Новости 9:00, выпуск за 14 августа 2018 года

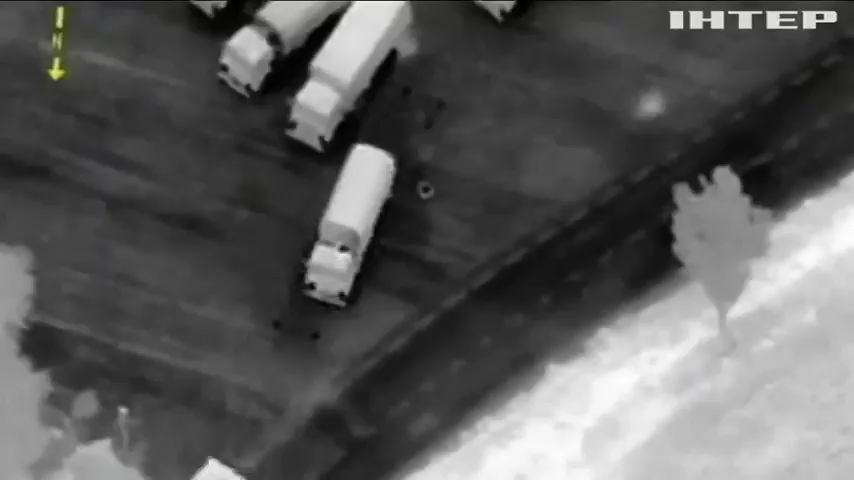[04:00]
На цих кадрах колони вантажів експедерації посеред ночі в'їжджають до України та повертаються назад до Росії в обхід прикордонних пунктів пропуску.